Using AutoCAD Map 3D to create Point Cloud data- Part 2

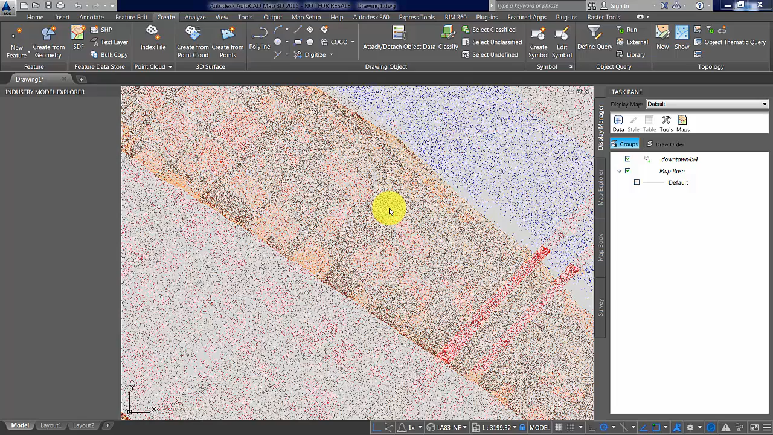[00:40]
Secondly, we're going to use it to create the bare earth ground elevation DEM that we will use later in the final presentation.
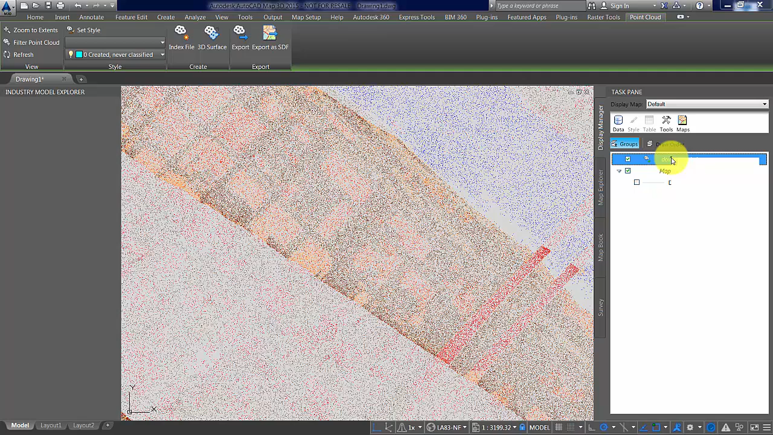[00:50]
So, to create the surface, we simply use the layer that's in the display manager in MAP, say create surface. That's our source, automatically that pops up. There's our file and our filter's off and that's fine, that's what we want.
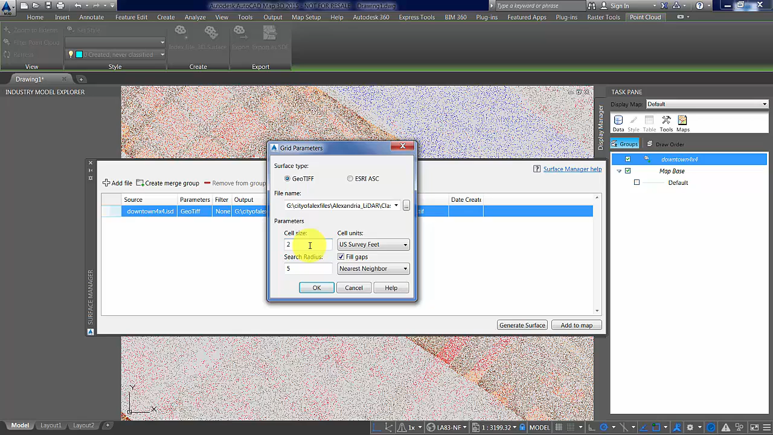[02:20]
We're going to stick with a cell size of two, which is pretty manageable from an InfraWorks perspective and precise enough for our purposes. Let's generate that surface. At that size, it proceeds pretty smoothly. It doesn't take all that long. If you make it really small, it's a, because it's a square, the time to take it and create it is obviously the square of the amount of time. So, if this were two minutes and you made it half the size,
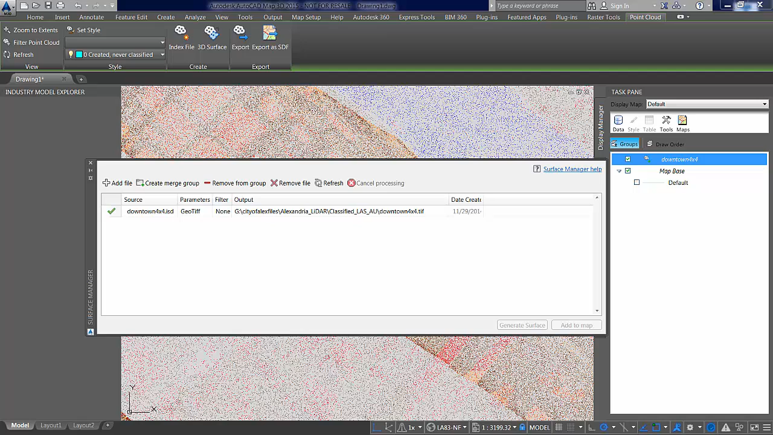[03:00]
you'd end up waiting at least four minutes, potentially more, and so on. So, the finer you make it, the more processing is involved. Now, let's add that surface to map and see what it looks like.
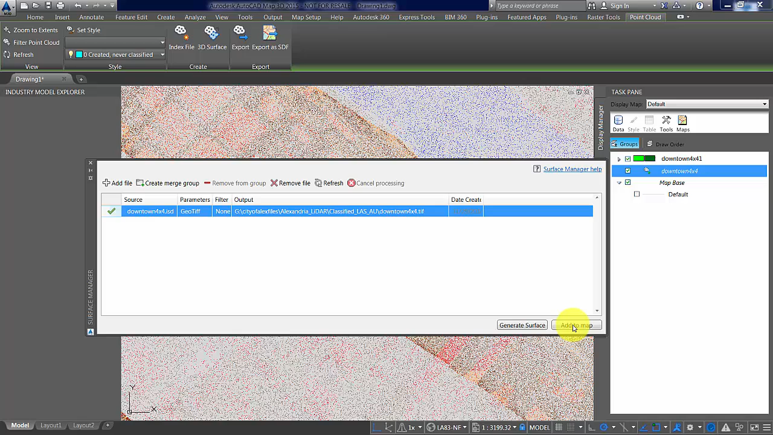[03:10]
There we go. That looks pretty good. You can see all the buildings. Pretty decent resolution, really. The buildings are pretty sharp. Surface of the Red River is sharp there. You can see the berms and the levees that are there to protect the city from flooding.
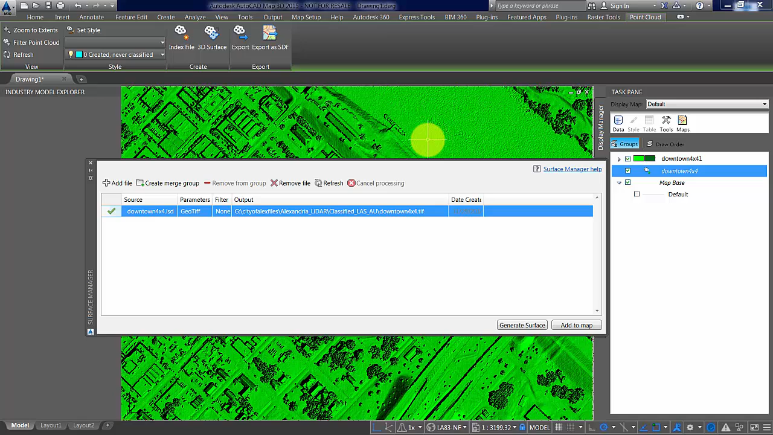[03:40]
All the rivers in Louisiana, obviously, are prone to flooding, so that's an important issue. Okay, so that's a good surface, and we'll be able to use that. All right. All right. Thank you.